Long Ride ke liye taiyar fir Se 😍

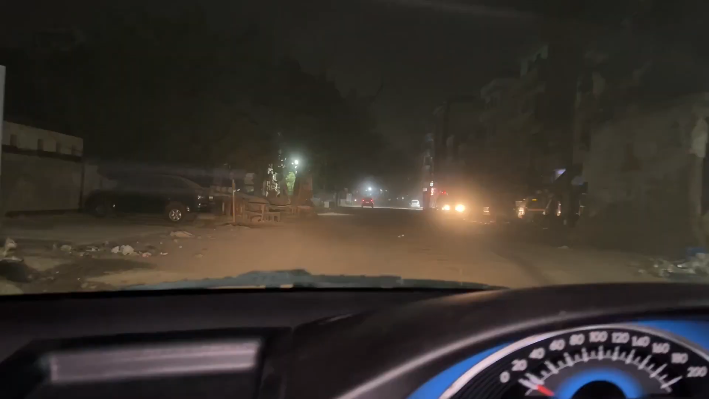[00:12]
इतनी धुंध हुई पड़ी है, देखो गर्मी इतनी हो रही है ना, बुरा हाल है। रात को हम 4 बजे घर पर आए थे, फिर सोए,
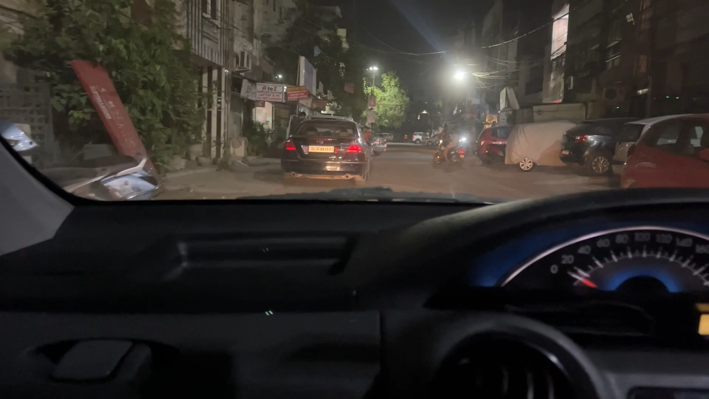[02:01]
इधर लगाओगे गाड़ी, आगे लगाओ महाराज गाड़ी। मर्सिडीज निकल रही है, ओ सॉरी होंडा कवर्ड है। मर्सिडीज है, पता नहीं लग पा रहा मुझे कौन सी गाड़ी है।